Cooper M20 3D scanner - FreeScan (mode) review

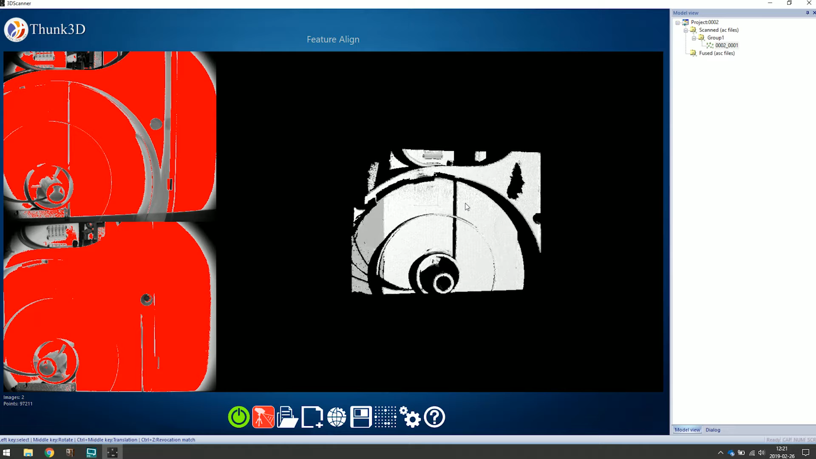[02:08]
it does it fast but it's way too overexposed that the
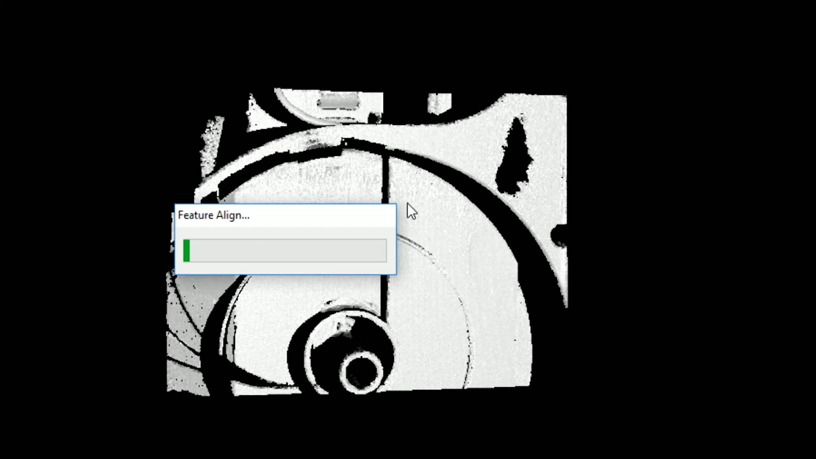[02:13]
the patterns aren't good at all let's see
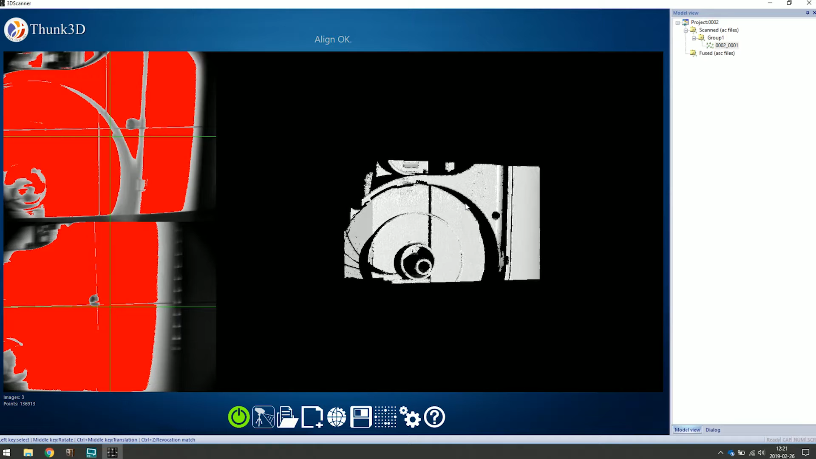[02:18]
let's create a new a new scan here you can see it it's it's good in the dark objects
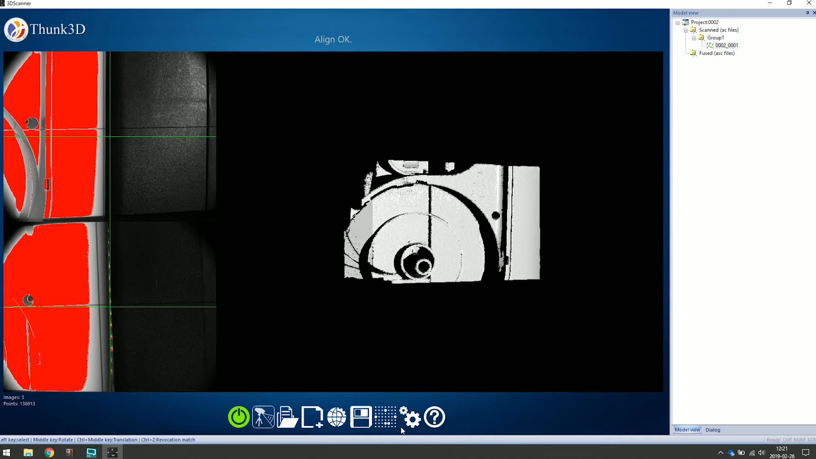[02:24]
so let's just create a new one here just to see if they somehow manage to to do things a little bit wrong
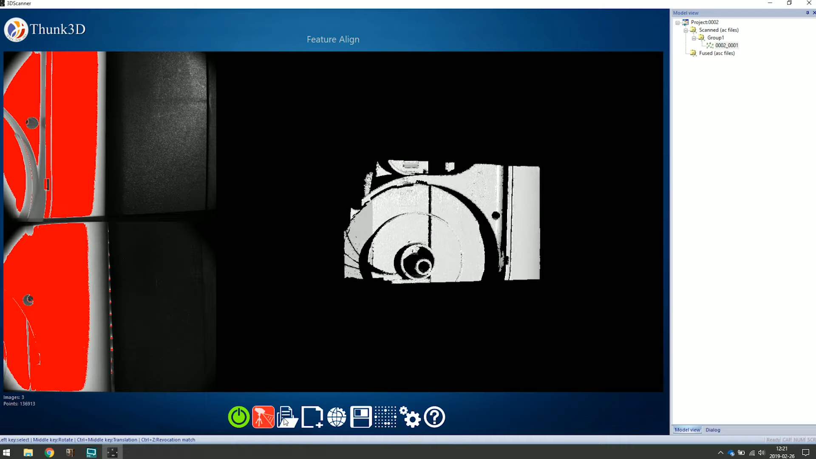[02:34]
oops that's not the new product new projects let's
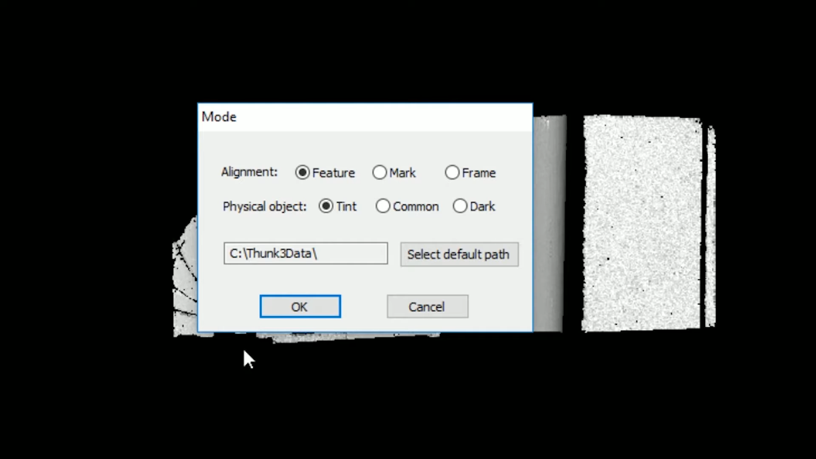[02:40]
select dark instead yeah no that's only going to make
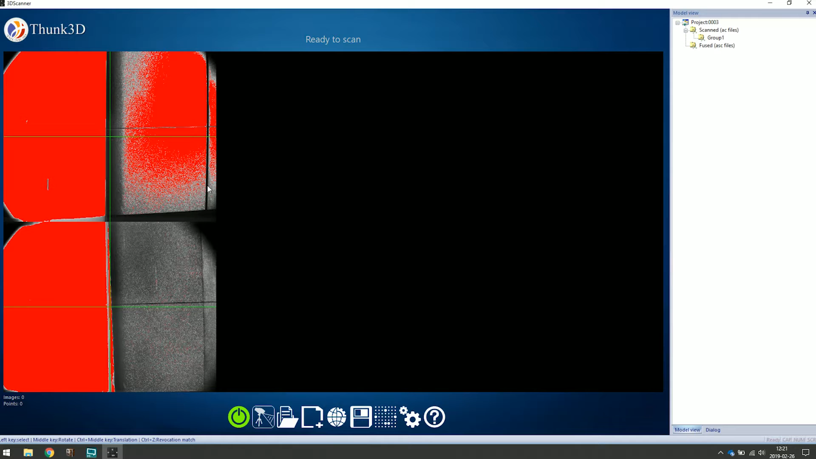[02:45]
it worse even on the dark object it's almost overexposed now so that's that it's
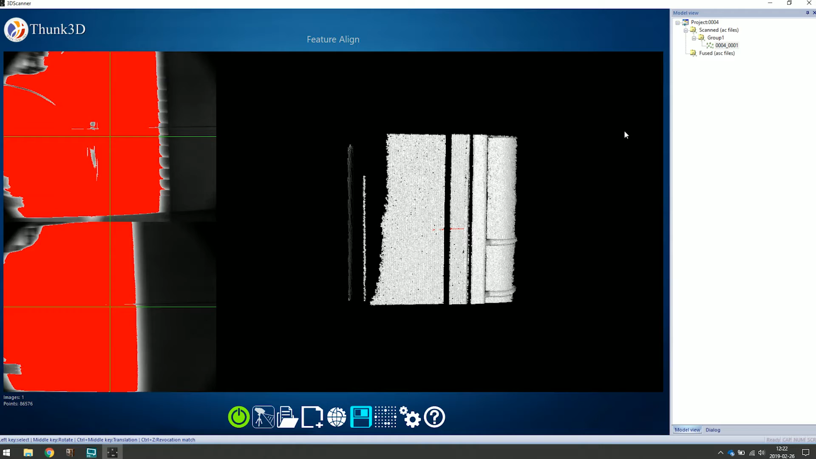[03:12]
part I'm going to use the old software I'm pretty sure that would be better so let's shut
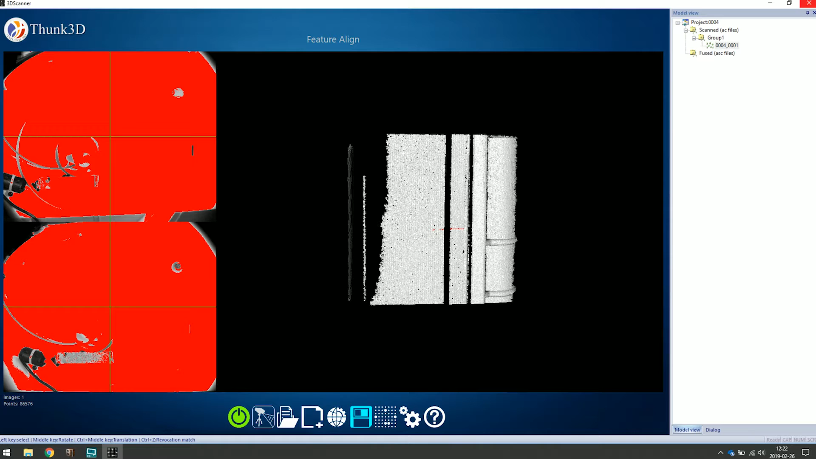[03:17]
this down and restart okay so I fired up the the old software and I'm planning
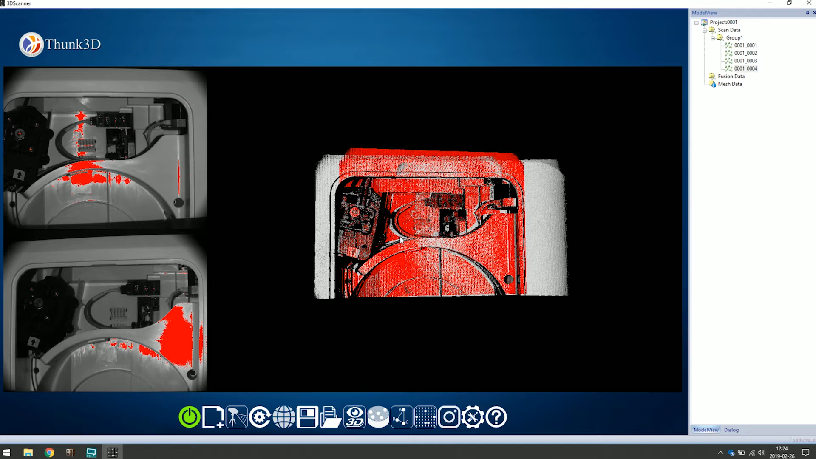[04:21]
part is now it's actually much easier to to get some data of that
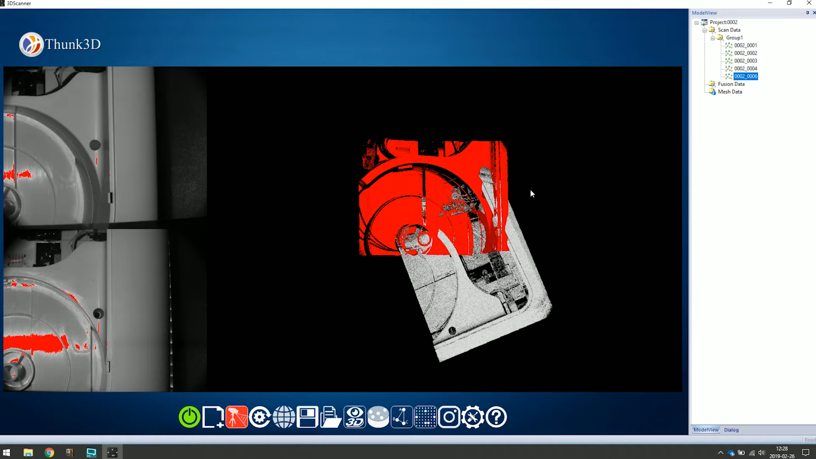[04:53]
already screwed up the whole file here so let's see if we even can recover it yeah that's not we're looking good let's remove those two and we should have at least some data to track on so let's let's try to scan up here
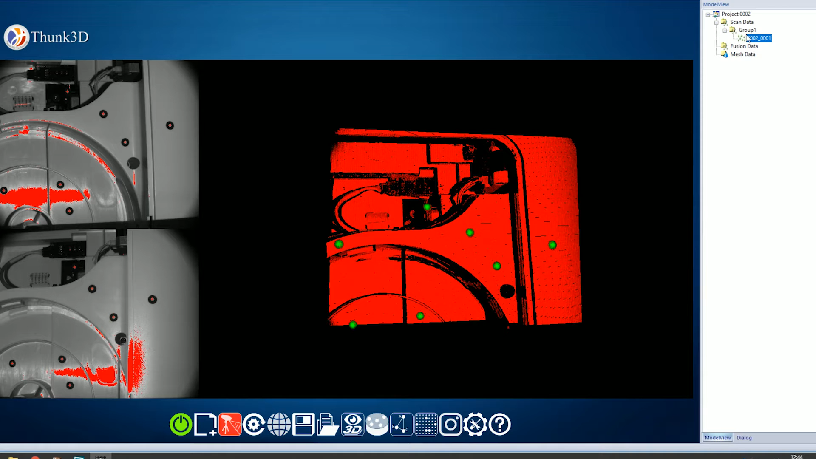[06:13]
so I want to do it a little bit slow so make sure that we build up the the database of markers and then we can get
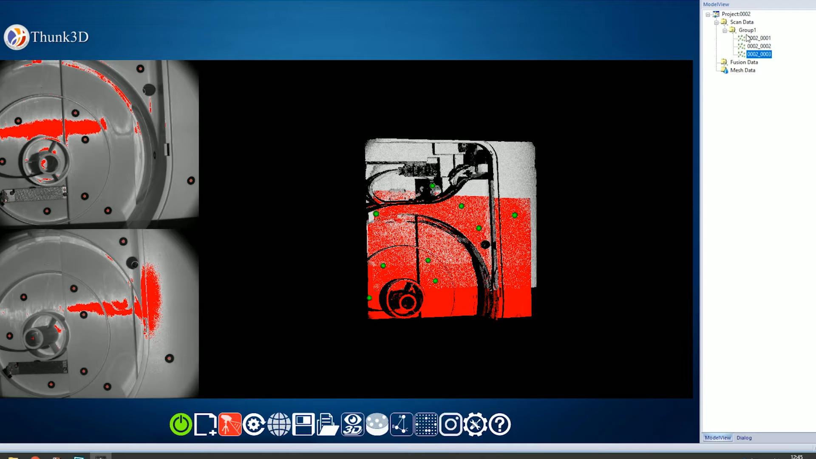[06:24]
a little bit more crazy with different angles and and all that fun stuff so you can see that I'm trying to take the whole the whole area around
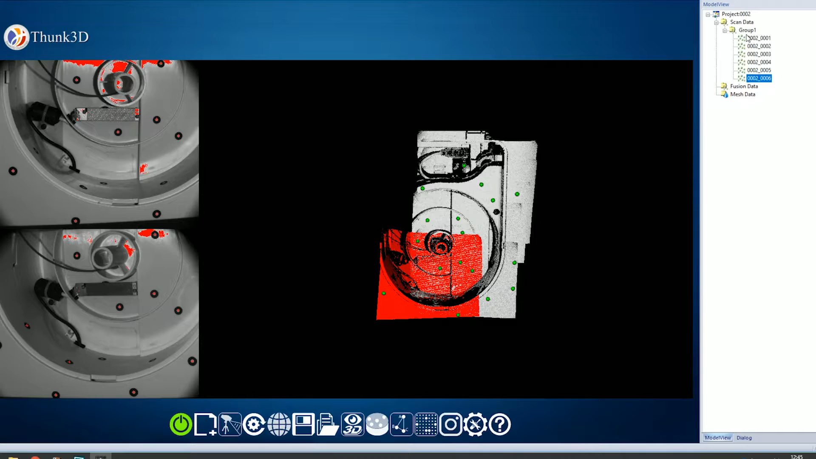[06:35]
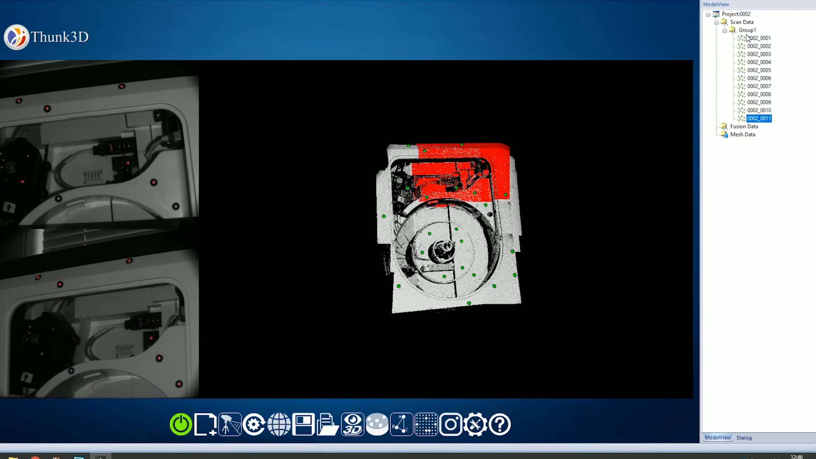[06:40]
so now I can start to get a little bit more creative and then different angles getting deeper into the scan getting more data